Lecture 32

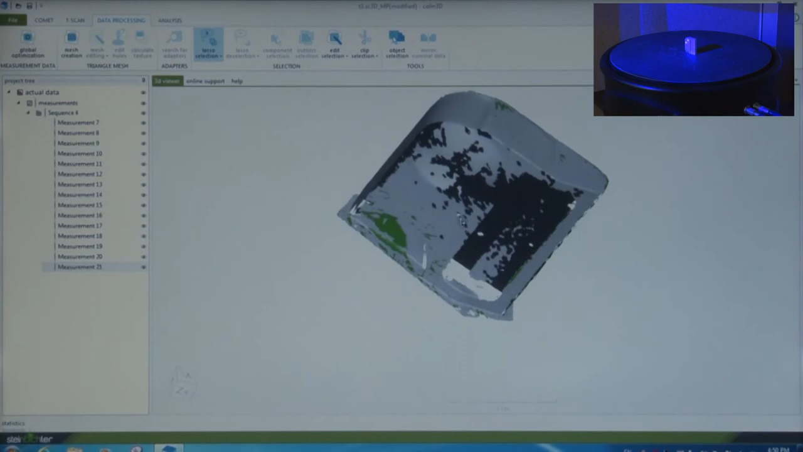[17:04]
Right. So we can also now do the global meshing. Global meshing means overlapping of all the
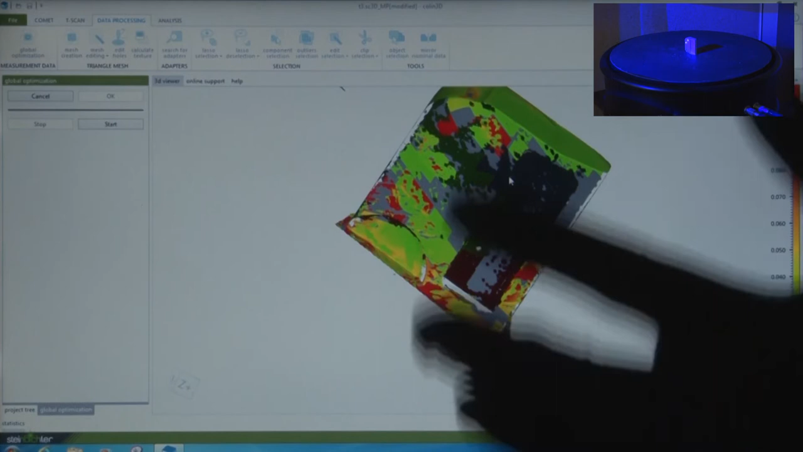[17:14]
different orientations data and meshing them together. Meshing them means putting them together. Mesh would be separate.
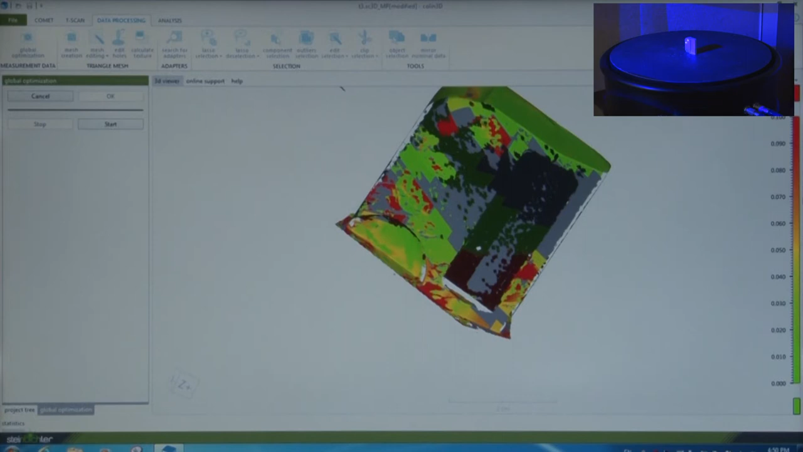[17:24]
It has now collected the whole data and the global meshing has now been taken.
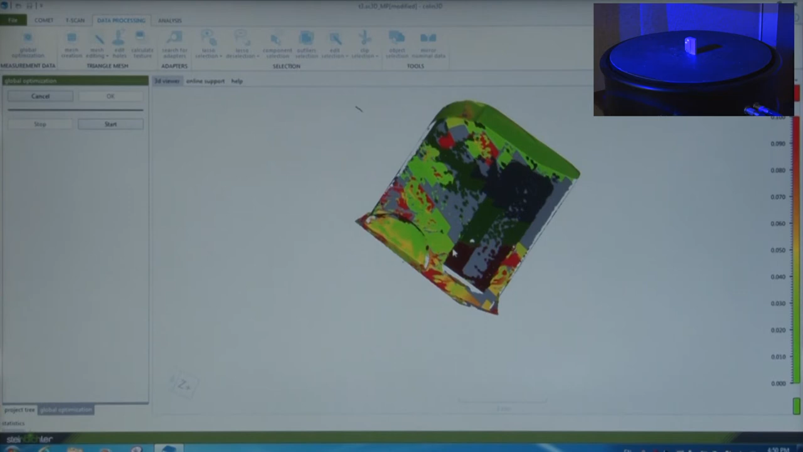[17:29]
So they are different colors. I'll just let you know what are these colors mean. From green to red, it is showing different colors, and it is also showing the gray areas here.
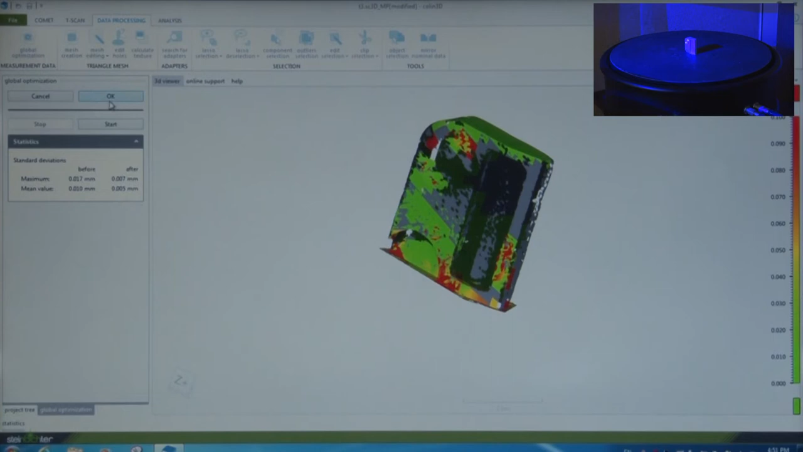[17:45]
Global optimization, it is the global alignment.
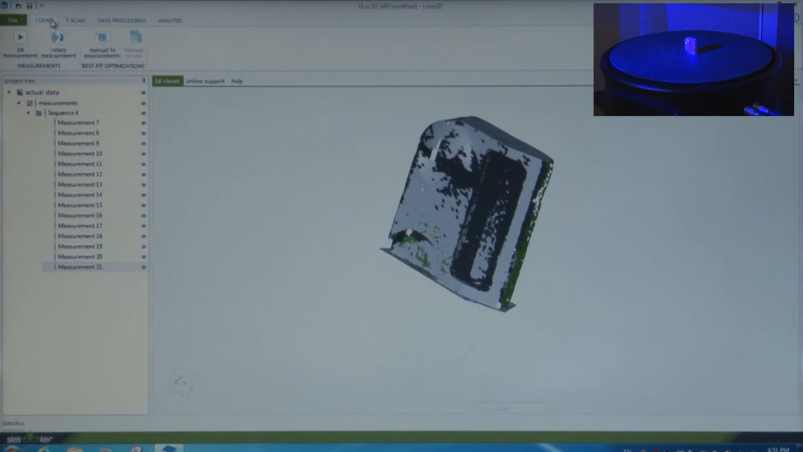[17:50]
I will say, okay, then I come to the comet menu bar, and again I start rotary measurement.
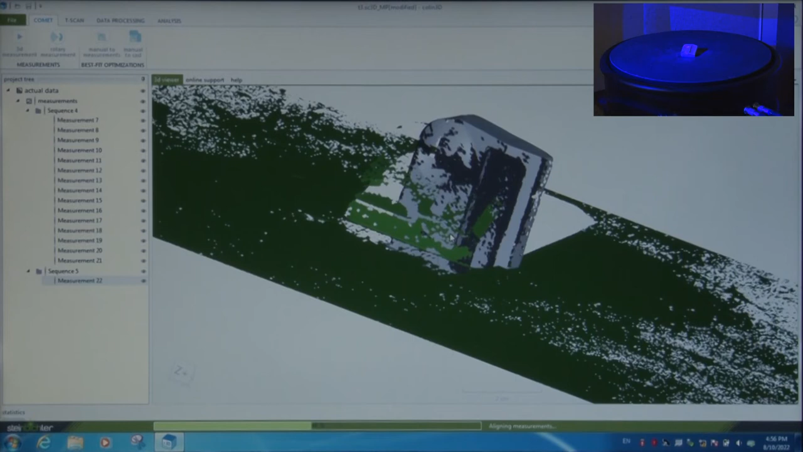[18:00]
Now, in this case, we have changed the orientation of the object. Because in the previous scan, there are certain portions which were not clear. So in the second orientation, we have started the scanning again.
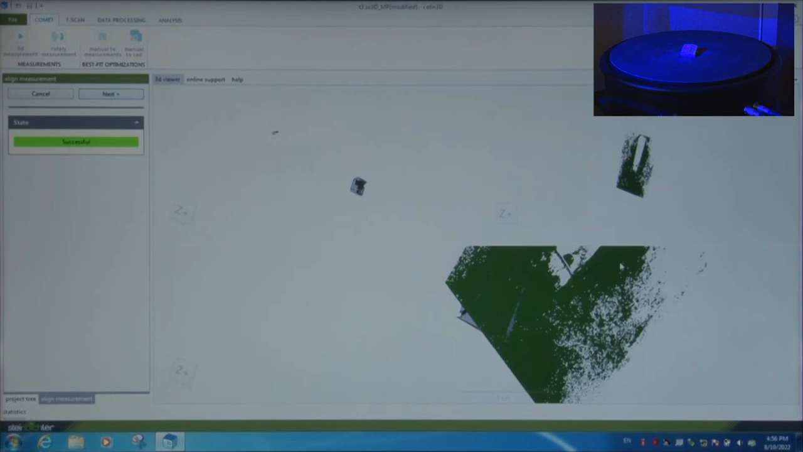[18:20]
It is now showing successful. Successful means the previous scan and the recent scan that has been taken, both the orientations are matching.
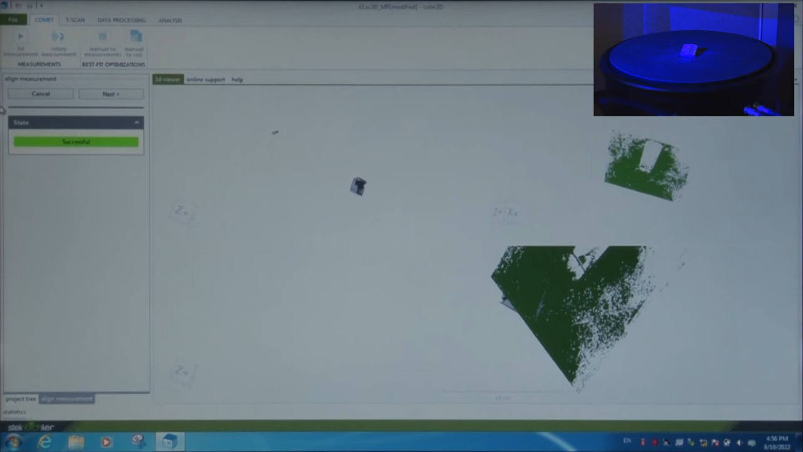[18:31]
Fine.
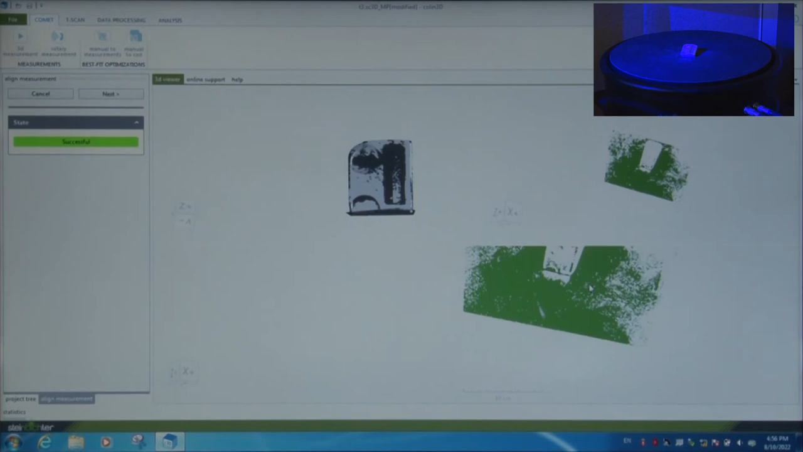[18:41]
Previous scan and the recent one is being compared. This is kept at an angle.
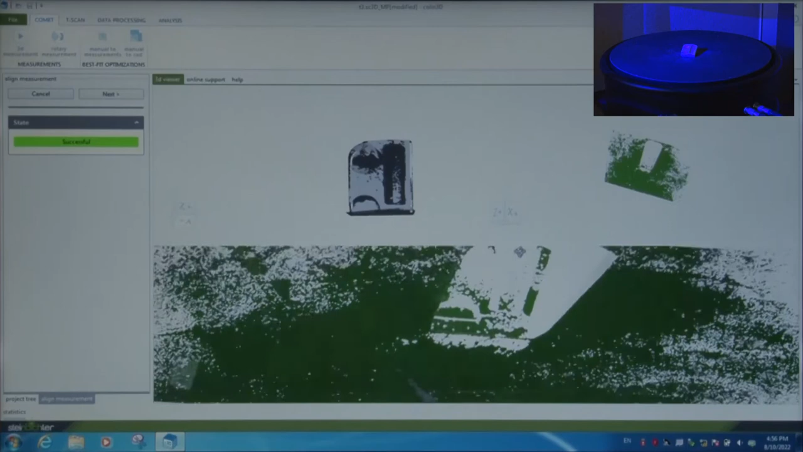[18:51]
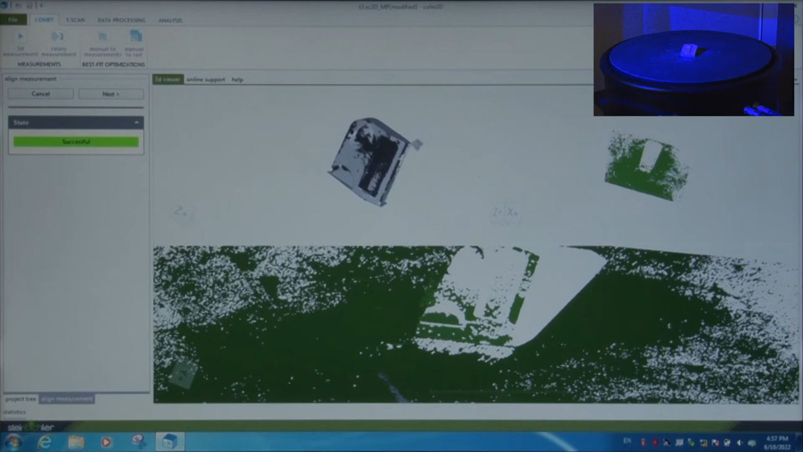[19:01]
So millions of these points are there that depict an object's shape on a computer screen. So these are only referred as the point clouds.
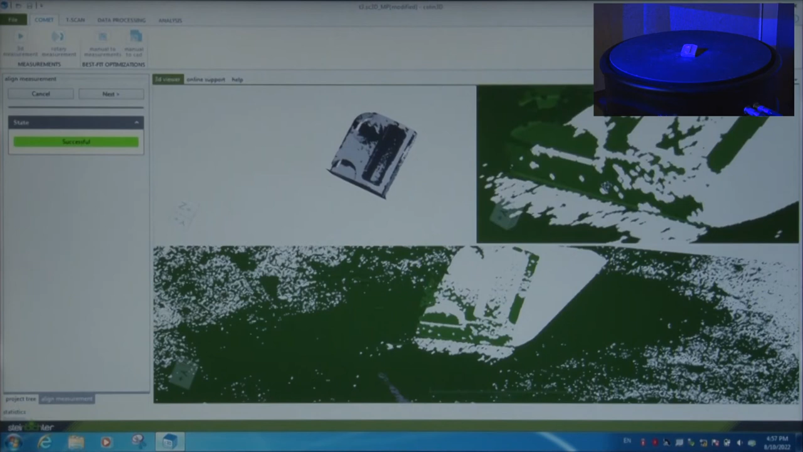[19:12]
As I said, the capacity of the camera is 5 megapixels, that is 5 million points each second, which are extremely accurate to 0.0005 inches.
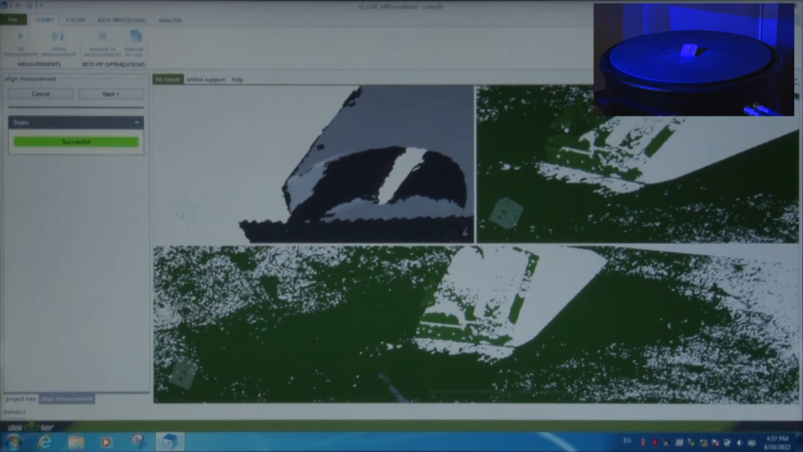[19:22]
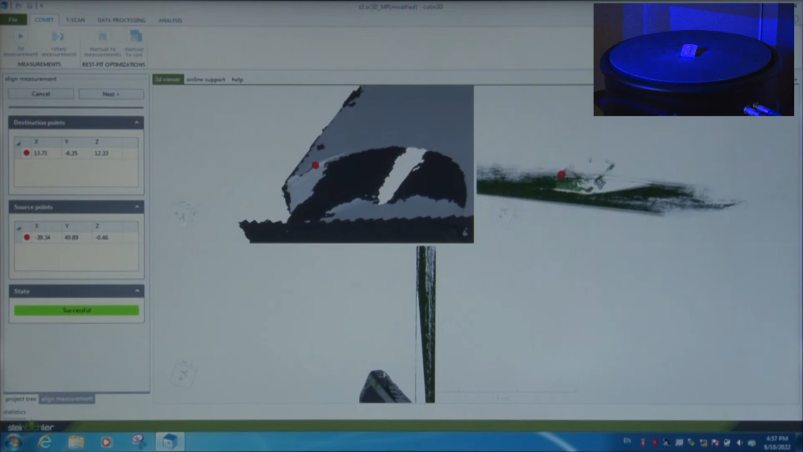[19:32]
See, the two points are matched. So first we need to do the manual alignment as close as possible.
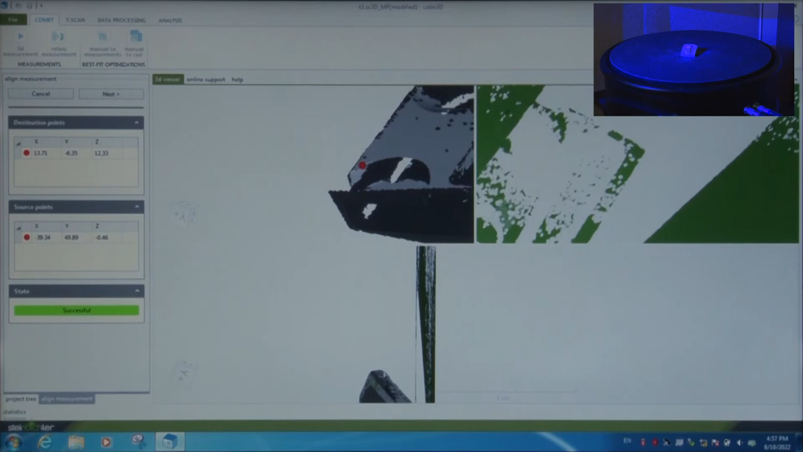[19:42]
We just click two points here, which we think are closer. So to select the points, generally the edges, the corners are taken. So two points, you can see red point on the scan that was done previously and the current scan. I would call it scan A and scan B. So those are aligned. Now the yellow point on scan A and yellow point on scan B, these are tried to be aligned. So we can also delete if something is not required.
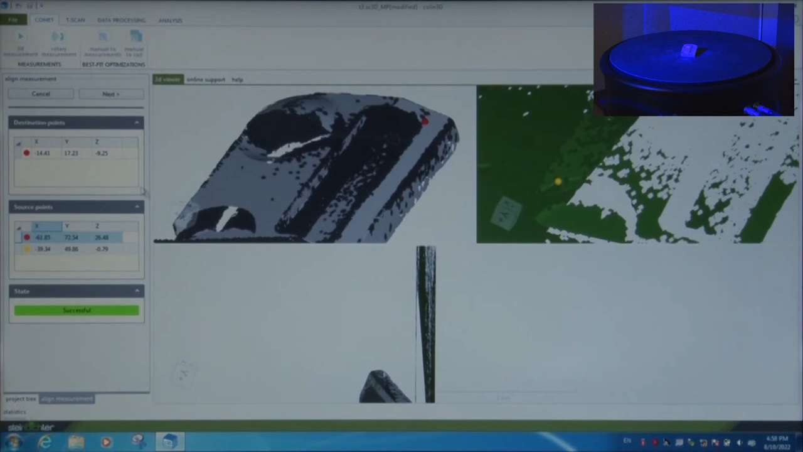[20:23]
Now again, red point is put here on scan A and scan B. So we're putting another point on scan B and on scan A at the almost closest area.
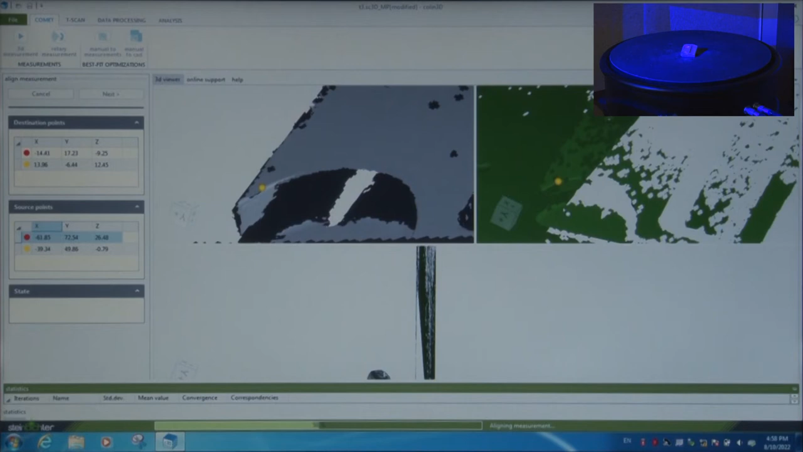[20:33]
So you just let us know that how far it is.
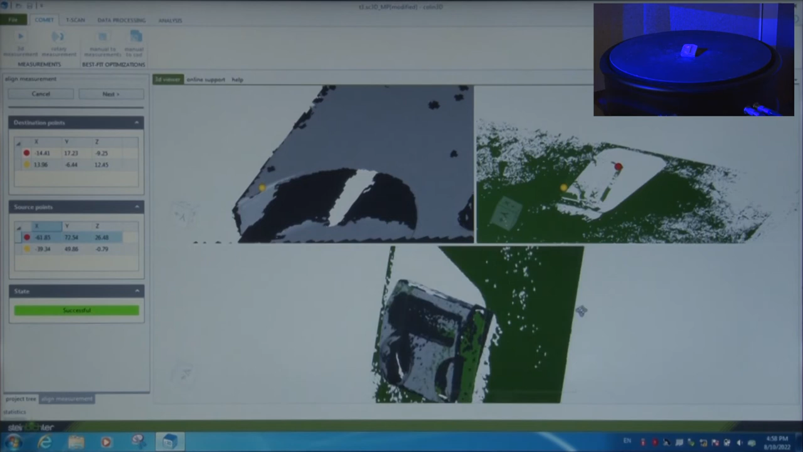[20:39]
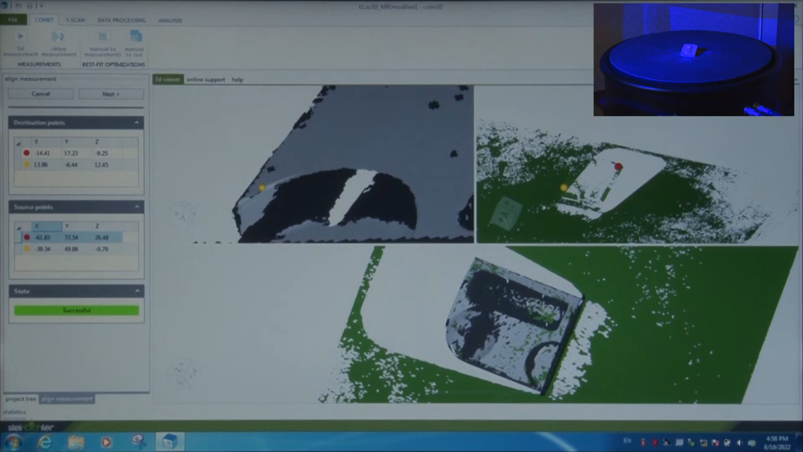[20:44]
We can also see whether how close the object is closer to the previous scan. We can see it is showing very close, almost accurate.
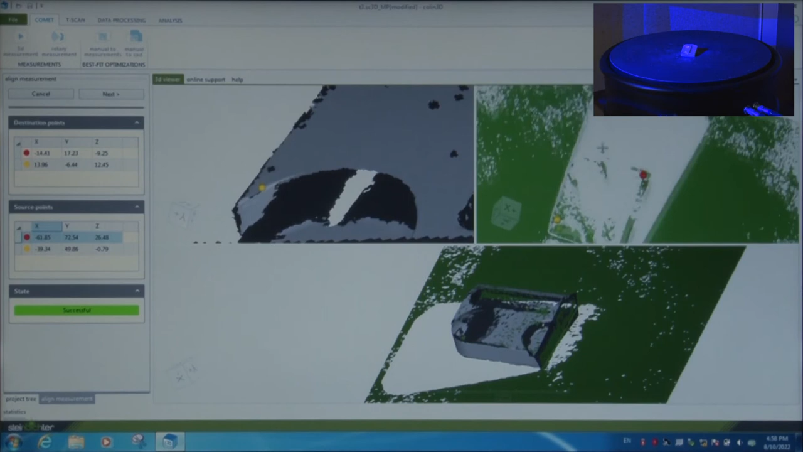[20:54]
So let us take another point, third point. So to put the third point, you need to pick a place. Okay, we can pick at this surface here, at this surface at around this place. Okay, the result is there in the lower window frame.
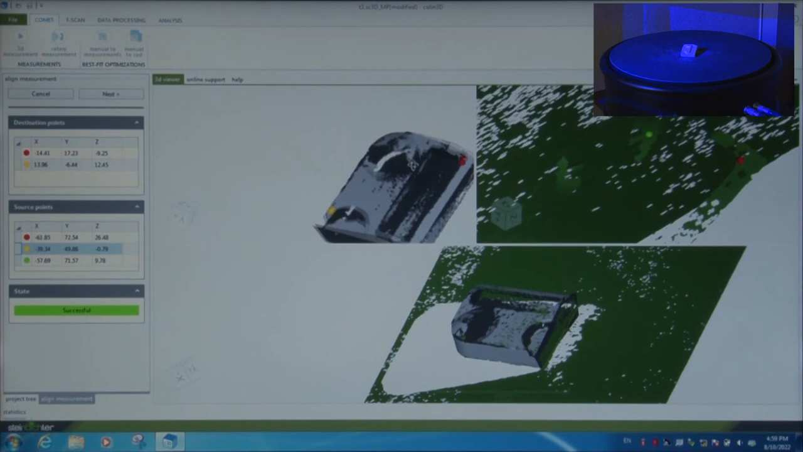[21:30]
Fine. That didn't match much, so another point is taken at a different location. So these iterations keep on going when we try to scan something. So there are certain iterations which are taken care, and we need to scan the things while taking into account the known feel of the object. Okay, this is the corner that the similar corner of the previous scan. So similarly, the things keep on going.
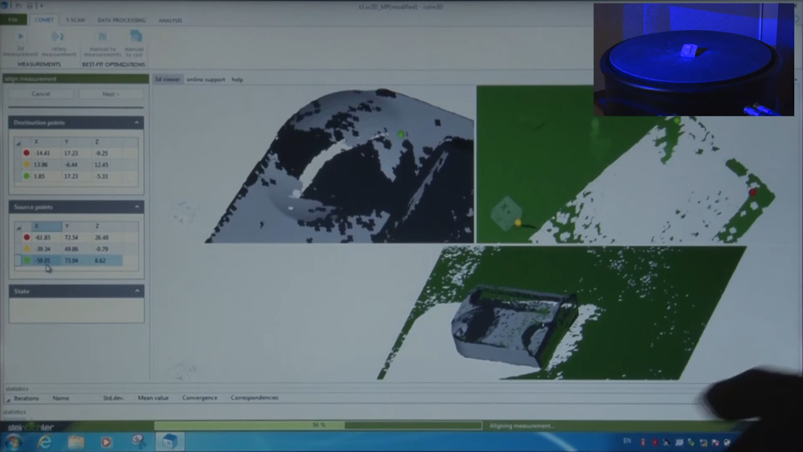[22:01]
So we are trying to match this. So now the three points are scanned and aligned here.